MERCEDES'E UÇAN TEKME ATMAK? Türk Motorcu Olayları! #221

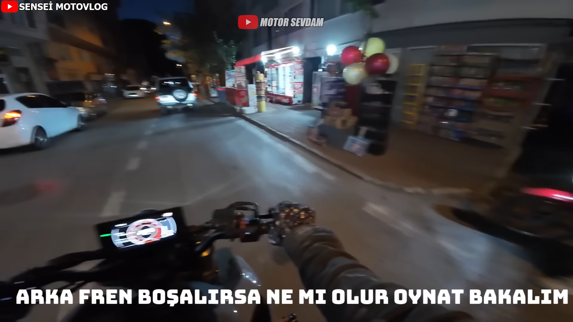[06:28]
Arka fren boşalırsa ne mi olur, oynat bakalım.
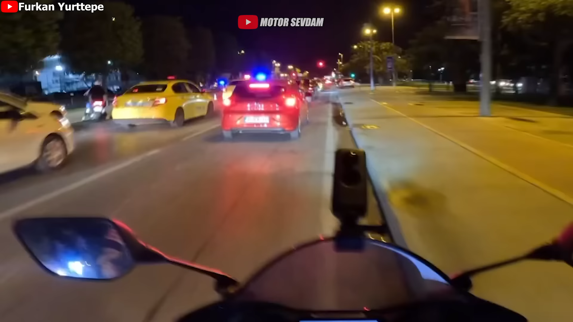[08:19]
Çevirme mi? Kaza mı? Anlamadım ki, bu nasıl bir şey ya?
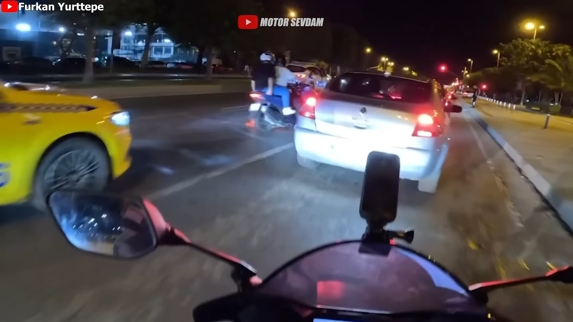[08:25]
Of, kaza var. Ana. Kaza var.
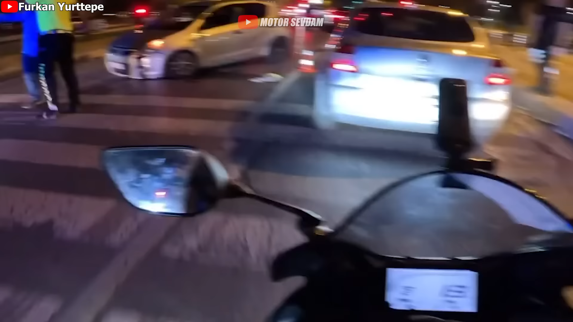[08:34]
Bu bir şey diyeceğim. Bu nereden böyle bu? Bu ne yapmış ya? Sular buraya kadar şey olmuş. Bu nasıl böyle bir kaza nasıl olabildi?